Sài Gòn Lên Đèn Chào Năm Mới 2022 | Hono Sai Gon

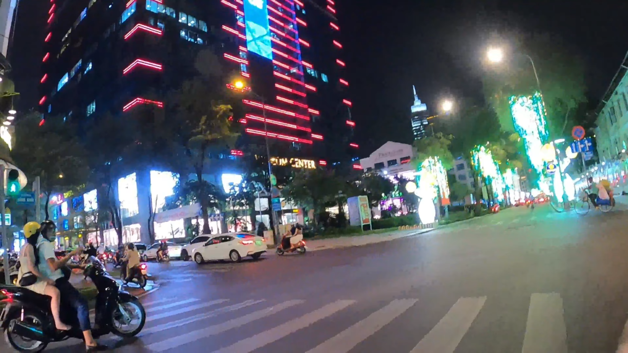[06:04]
Tòa nhà Vincom Center và chỗ công viên Văn Lang đây rất là đẹp, trang trí cũng trang trí đèn để đón chào năm mới, quá là đẹp lung linh luôn các anh chị. Nhưng mà đường phố thì hơi vắng, các anh chị thấy hơi vắng không?
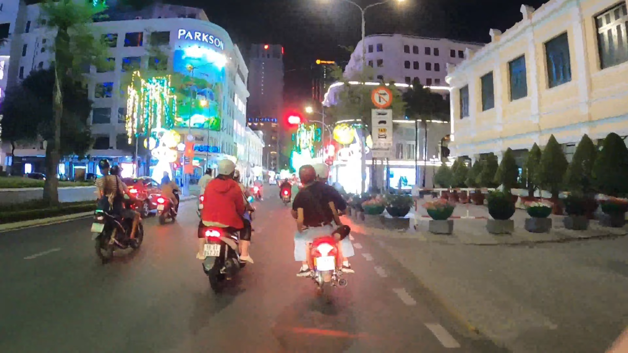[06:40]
Bởi vì hầu hết thì các công nhân, sinh viên ở trên địa bàn thành phố Hồ Chí Minh đều về quê hết rồi, về quê trong cái đợt dịch lần thứ tư,
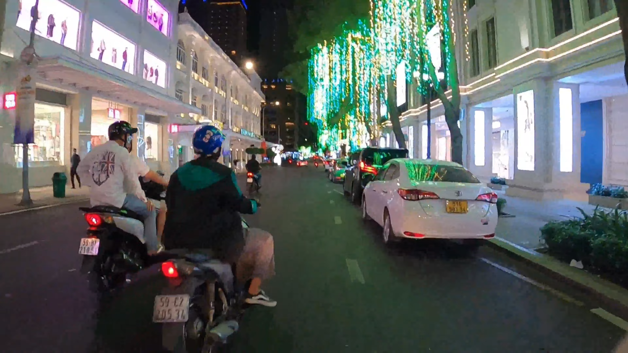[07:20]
Hotel Continental là gần chỗ nhà hát của thành phố nè.
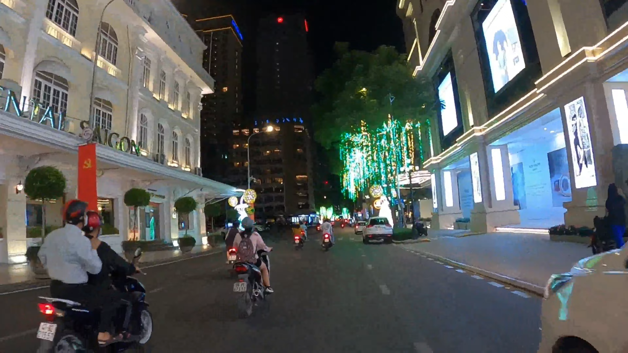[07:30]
Phía trước anh chị là Hotel Caravan. Đây là nhà hát của thành phố đây vào buổi tối. Bên đây là công viên, công viên qua đường Nguyễn Huệ. Bên đường Nguyễn Huệ thì bây giờ người ta đang rào chắn để người ta tổ chức đường hoa Nguyễn Huệ các anh chị. Nên bên đó thì cũng chưa có đẹp.
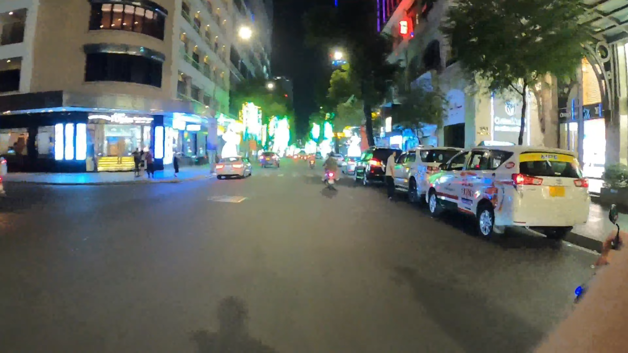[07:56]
Tầm khoảng 24, 25 gì đó thì bên đó sẽ, bên đường Nguyễn Huệ sẽ đẹp hơn.
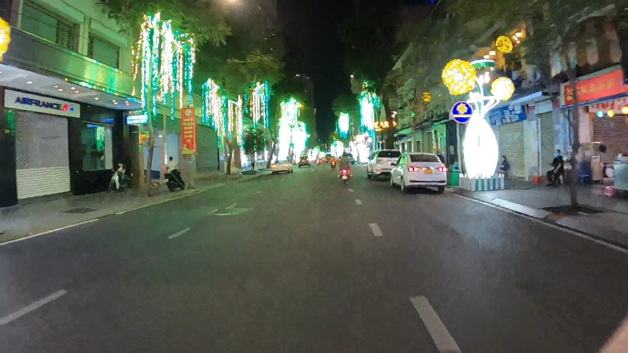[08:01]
Bây giờ mình sẽ đi tiếp trên đường Đồng Khởi cho các anh chị xem.
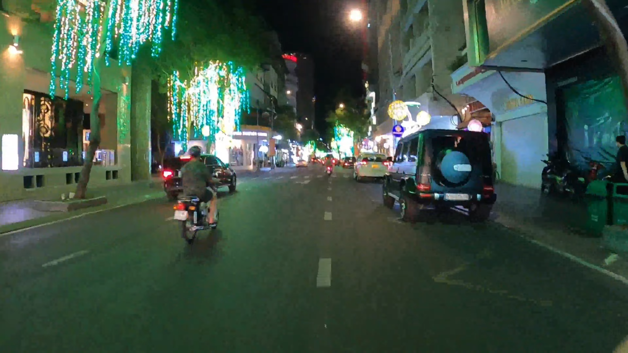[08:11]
Sắc màu lung linh đón chào năm mới.
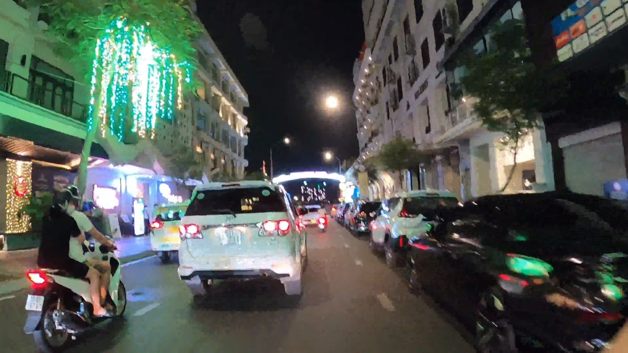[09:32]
Phía trước các anh chị là bến Bạch Đằng, cũng kết thúc cái đường Đồng Khởi thì cũng đã kết thúc cái
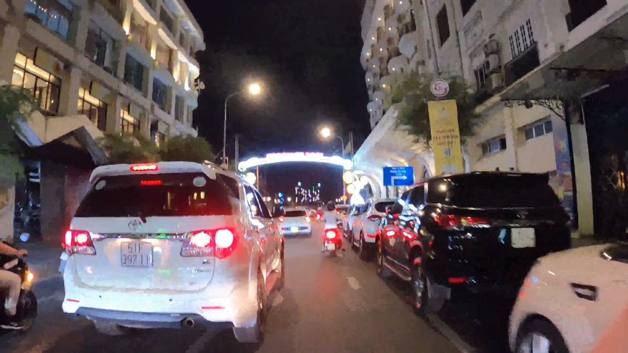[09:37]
con đường ánh sáng chào năm mới của thành phố Hồ Chí Minh.
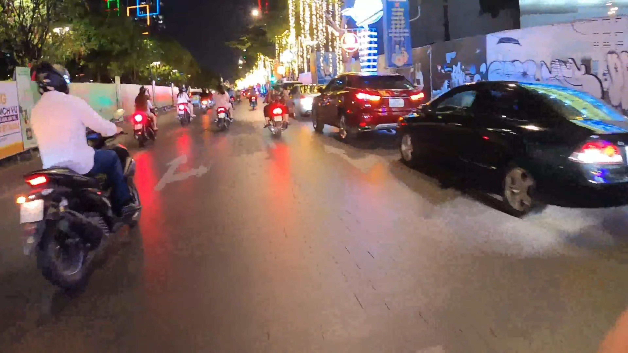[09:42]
Và đây là em sẽ quẹo tiếp vào một phần của đường Nguyễn Huệ cho các anh chị xem, đường phố đi bộ Nguyễn Huệ cho các anh chị xem tình hình trang trí đèn hoa để đón chào năm mới như thế nào. Thì đèn hai bên đường Nguyễn Huệ thì cũng đã làm xong rồi nè các anh chị, cũng khá là lung linh. Còn phía bên chính giữa đường Nguyễn Huệ thì người ta còn đang rào chắn,
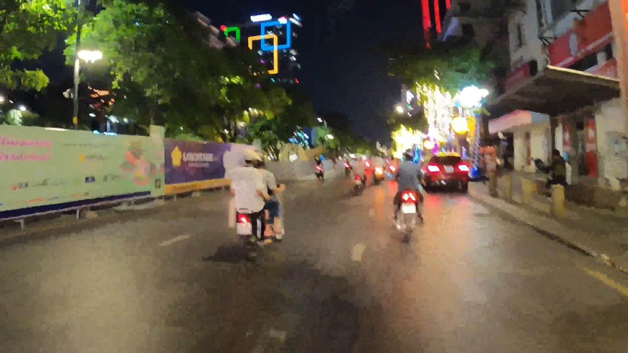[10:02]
rào chắn người ta để người ta làm đường hoa đó, các anh chị thấy không?
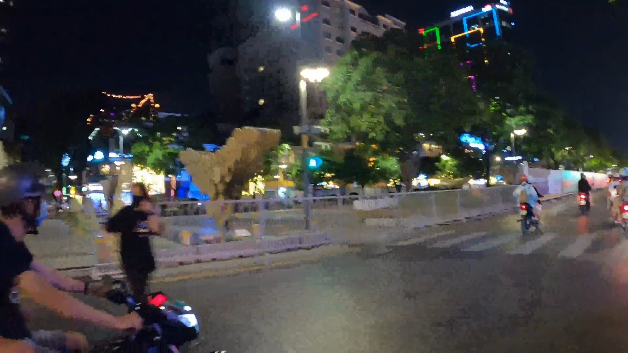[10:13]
Những cái mô hình cũng đang được lắp lên từ từ rồi đó các anh chị, cũng khá là quy mô hoành tráng.